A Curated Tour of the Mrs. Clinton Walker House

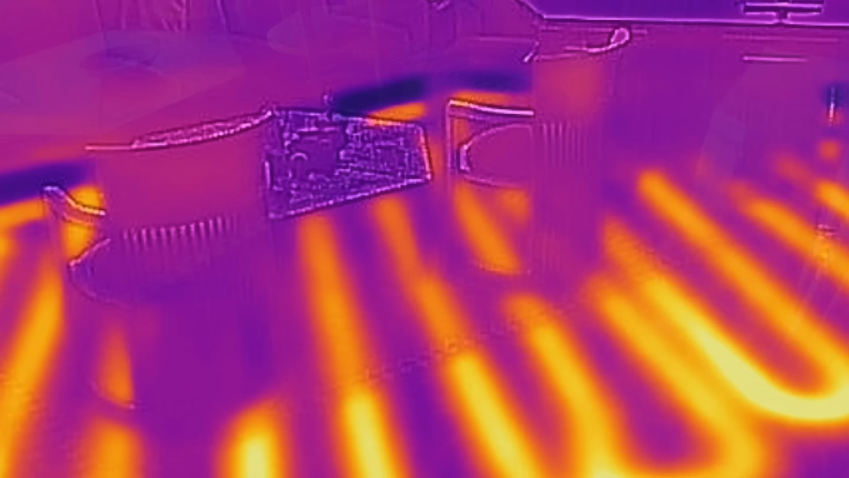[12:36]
And there's radiant floor heating throughout the house. Now that's really nice because you come in in the morning and the floor is nice and warm. Tootsies are nice and warm.